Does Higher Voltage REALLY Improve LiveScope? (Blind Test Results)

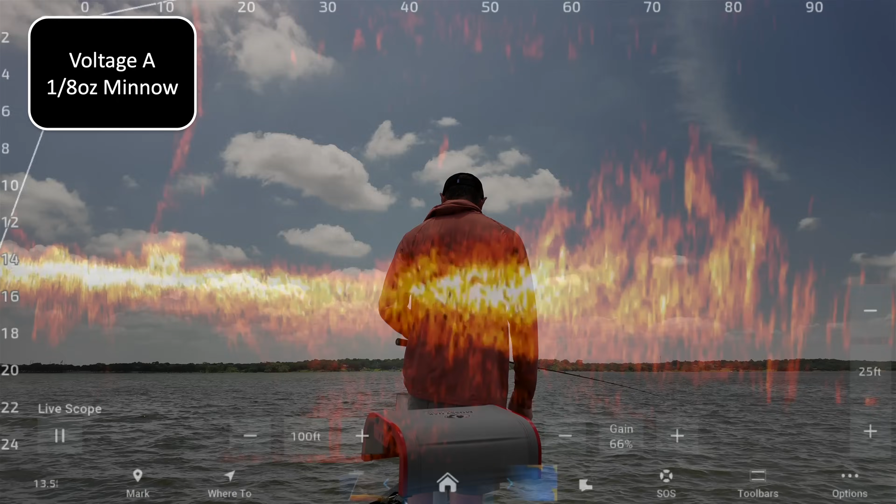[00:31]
kind of see that out there at 70 feet and i'll show you my settings before we get too far so 100 foot on distance 25 foot on depth
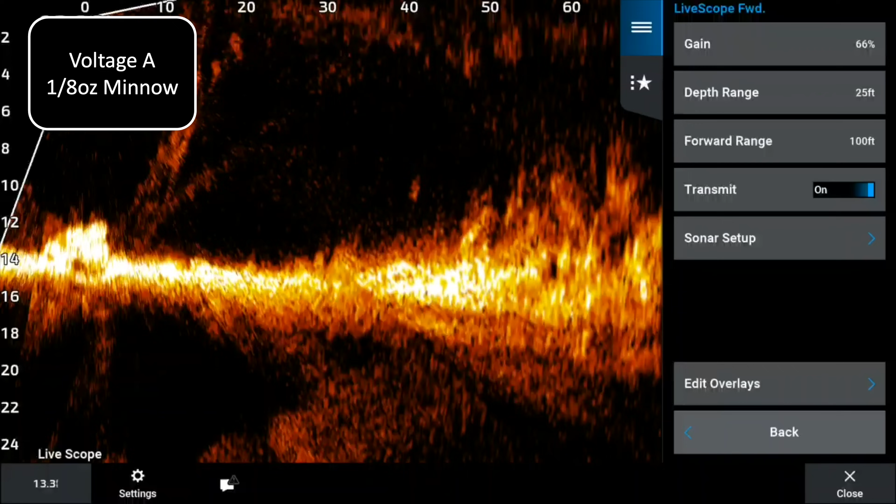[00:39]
i have
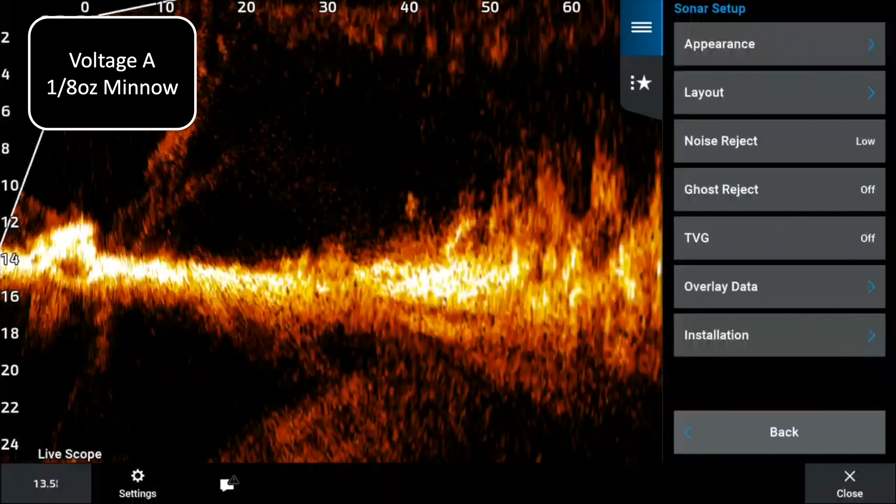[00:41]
low noise reject off on ghost off on tvg 73 color gain and 46 color limit
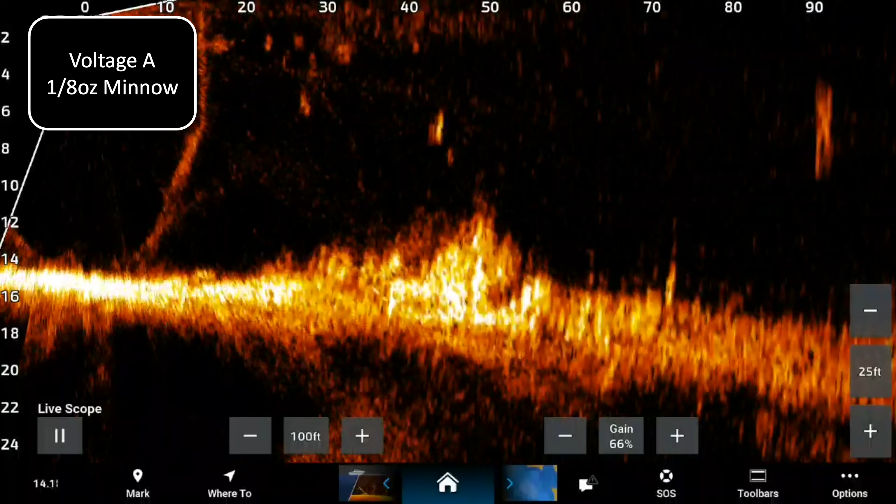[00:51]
all right so we'll get started with the minnow bait here let's see where'd we end up you can see it out there at about 65 feet and this is an eighth ounce bait it's really small we might actually catch a fish while we're doing this it'll be fun there's a fish right there so we can catch him probably curb
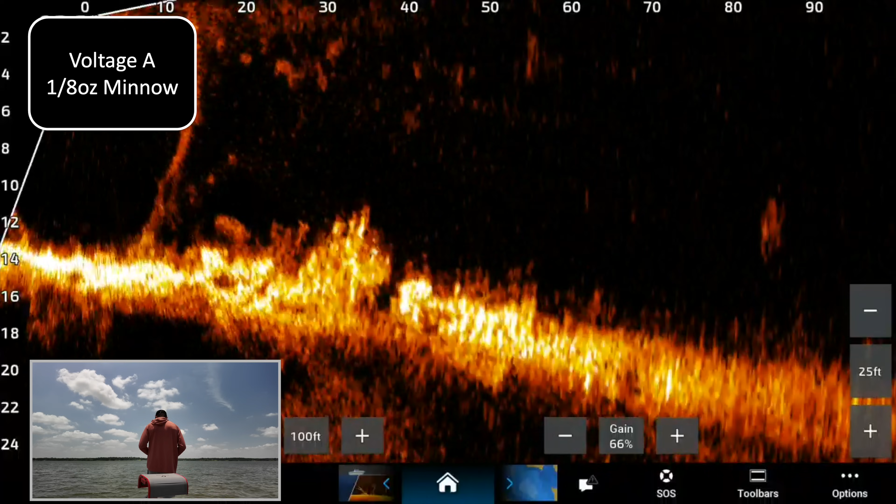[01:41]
nice return right fish almost ate it did you see that he's still on it he's still on it little guy okay there we go that is the eighth ounce minnow okay we'll go ahead and do the glide bait glide baits there at like 55 feet just saw it there for a second hang on 60 feet 65 feet that's the glide bait going down right there
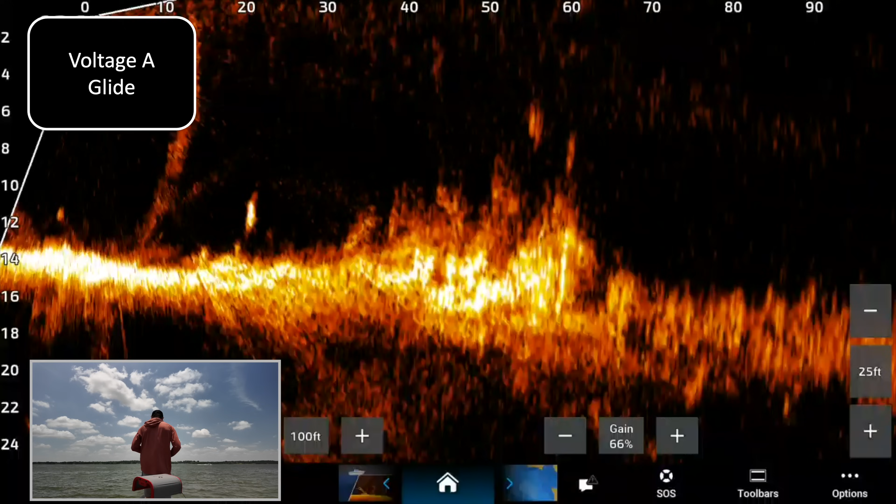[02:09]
we do have some waves here right it's summertime on the lake so it's going to bounce around a little bit
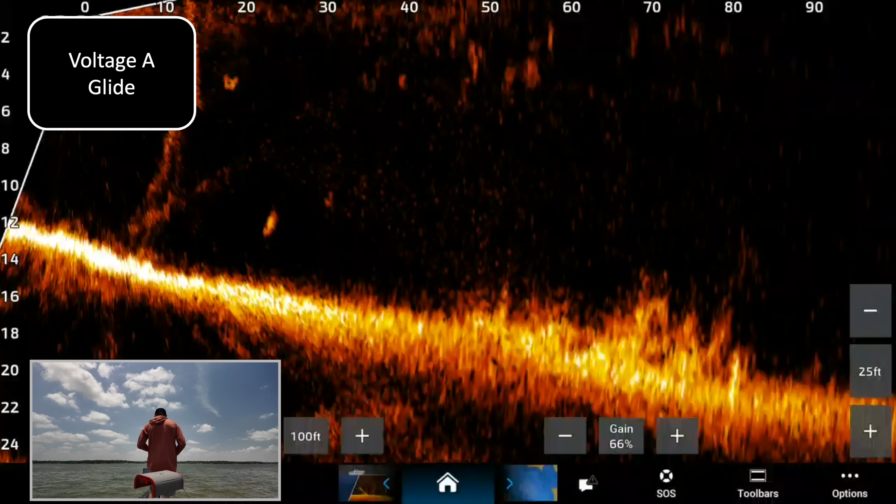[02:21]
on my foot i'm kind of trying to hold our position here but there is the glide bait all right voltage b we've got the eighth ounce minnow going out right there and about 65 feet there see it falling all right right there almost to the bottom coming off the bottom there i'm just kind of bringing it probably get snagged on this rock pile getting a little too close to it there we go
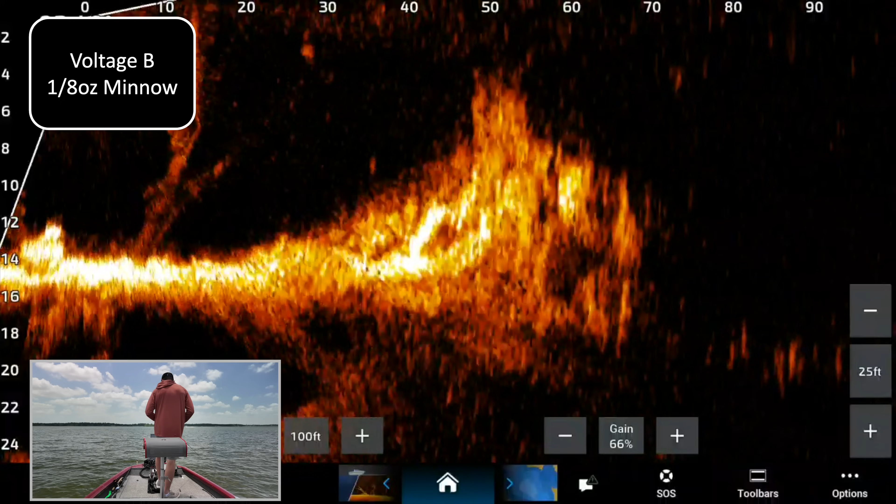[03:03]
i'm gonna drop that down see if there's a fish on the back side of it while we're here there's not anyway there is voltage b eighth ounce minnow okay and then we got the uh voltage b glide bait let's see where we end up there we go 55 feet or so falling pretty slow fall right there coming out there at the top of the rock pile
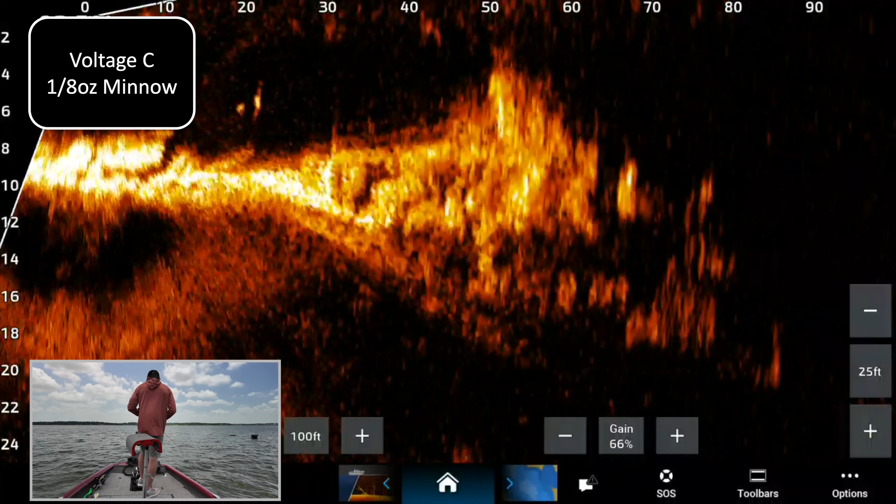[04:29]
now of course i'm not worried about clarity of the screen right and this is these are the settings i use i like these settings i like the noise it
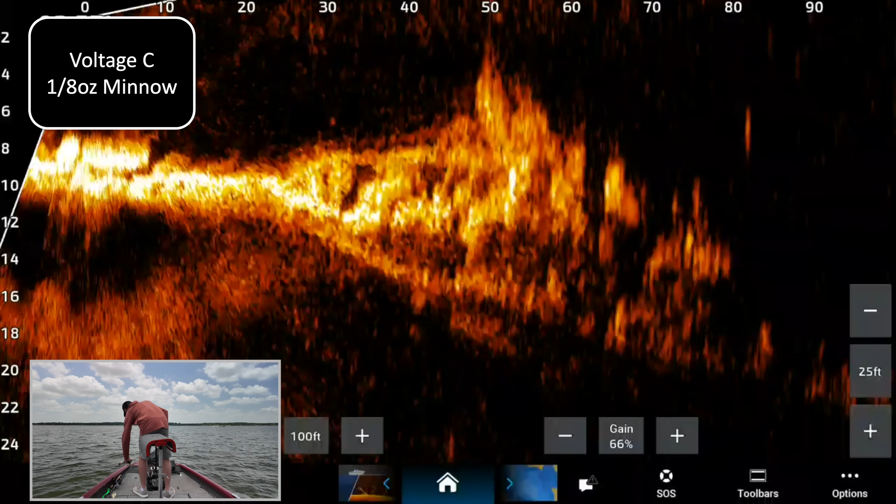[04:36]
shows me what i want to see so this is not a test of which settings are better okay here we go glide bait voltage c not the best cast 70 feet there and there's the glide bait out there a little school of fish right there those are probably a little shot i guess they're pretty small there
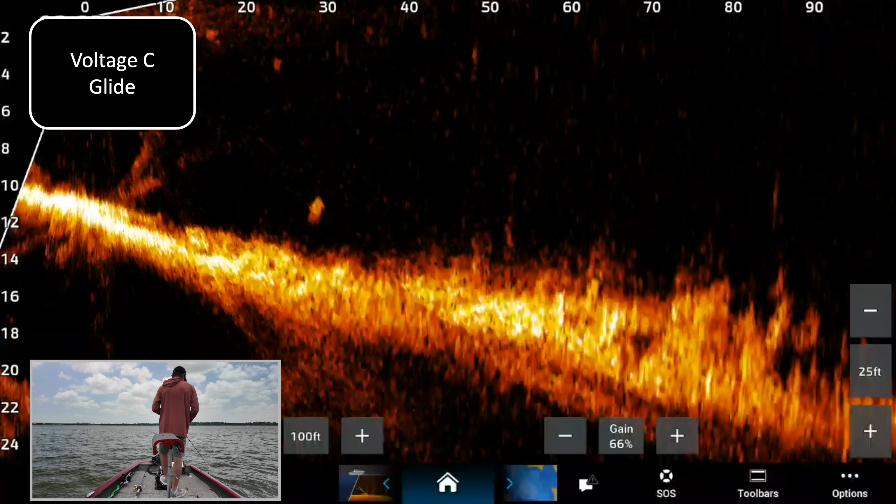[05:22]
we are there we go and again this is a hundred foot setting 100 by 25 yeah not everybody really runs that far i'm just kind of showing you the extremes okay that's voltage c with the glide bait all right here we go minnow voltage d just landed about 60 feet there
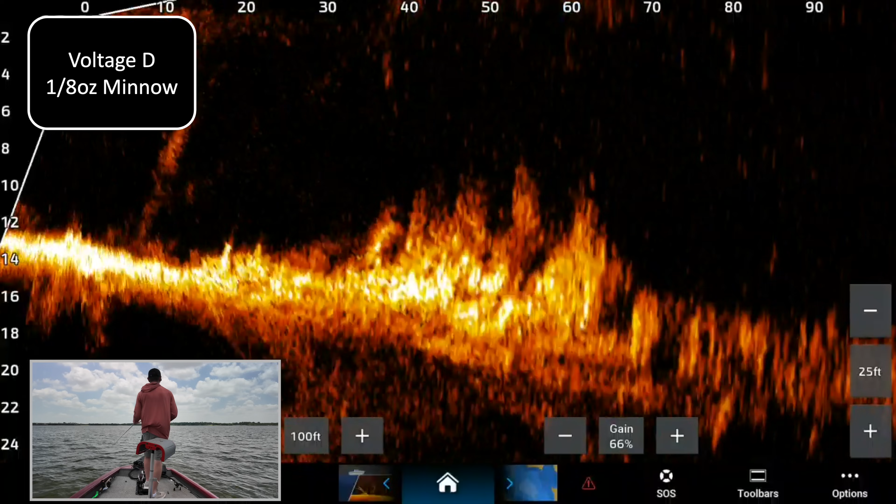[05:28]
well this might be a little bit worse on this one i'm going to give it that let's see let's see let's see i'm having a little bit of trouble picking it up there it is
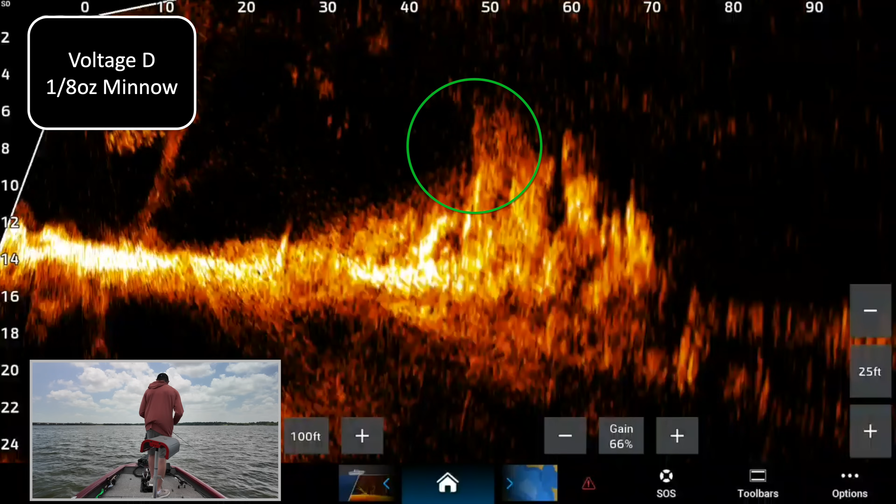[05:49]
maybe not it'll actually it's certainly there i would say this one is worse so i'm going to help you cheat this one's worse i'm having a hard time picking that up
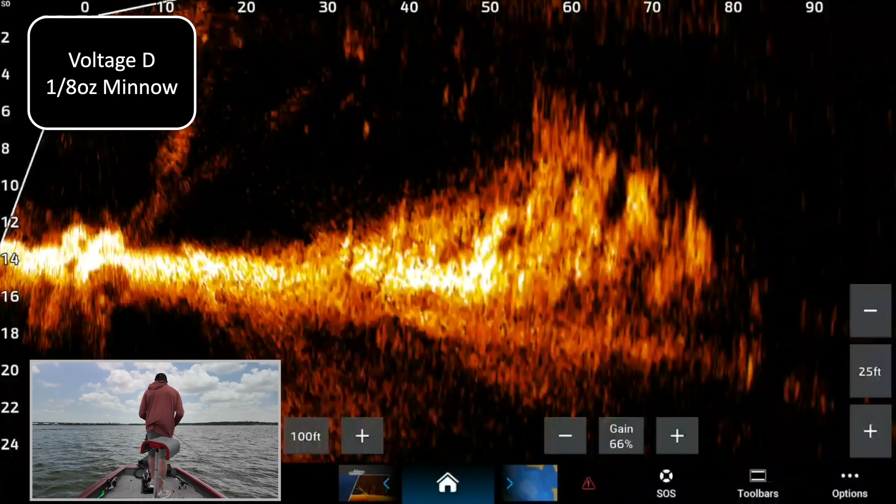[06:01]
all right that was voltage d with the eighth ounce minnow now let's go ahead and go to the glide voltage d with the glide 65 feet there somewhere
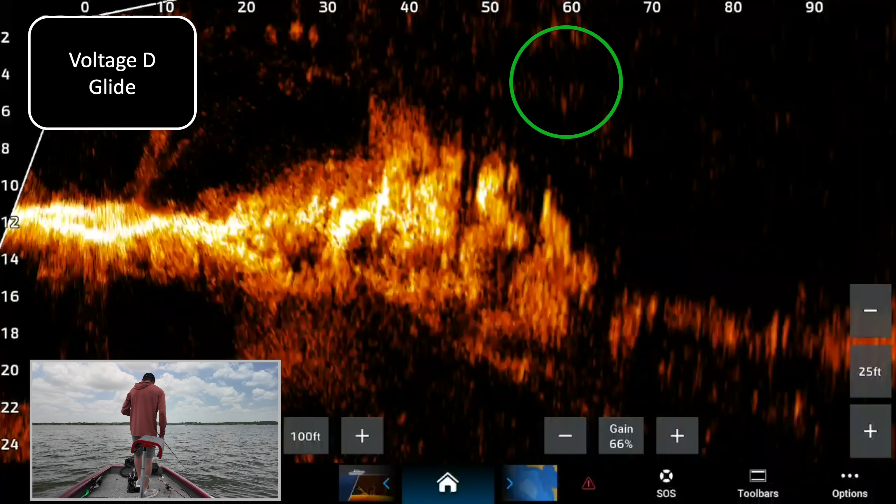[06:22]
there it is it's falling down it's about eight feet down there
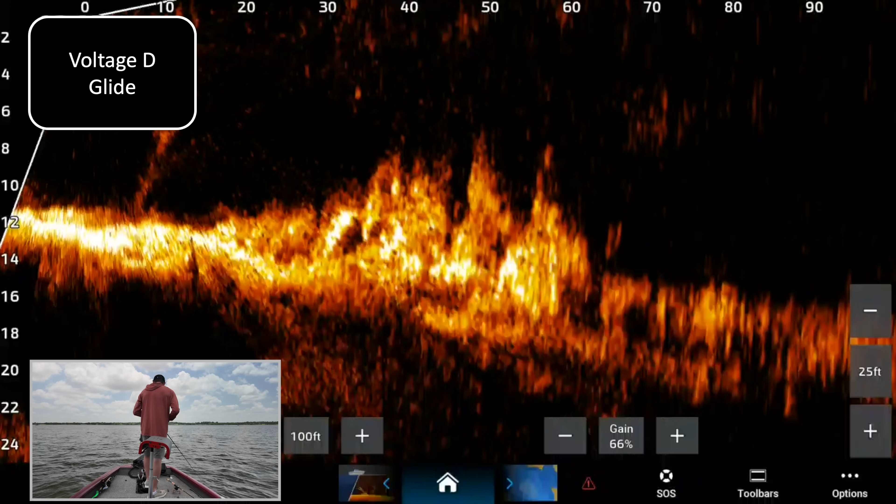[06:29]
there it goes there's the glide bait on voltage t
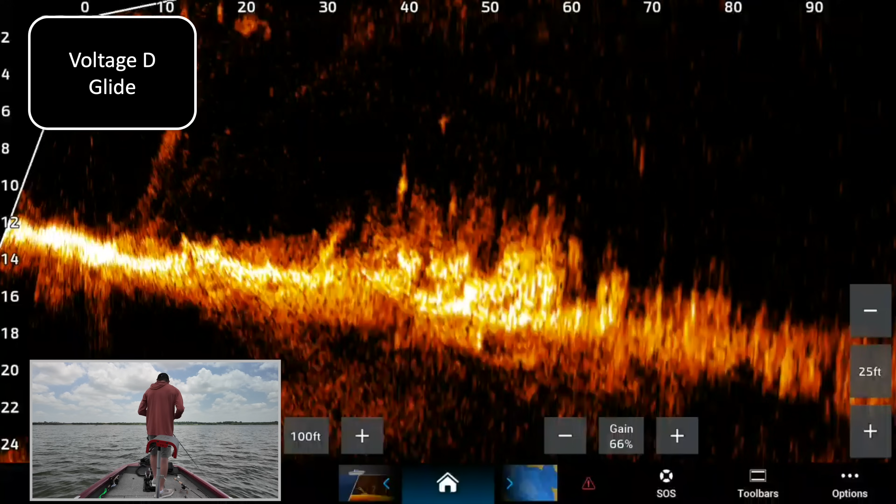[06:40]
you want to see if that fish will get it that fish just came out and smoked it that'd be cool okay there we go voltage g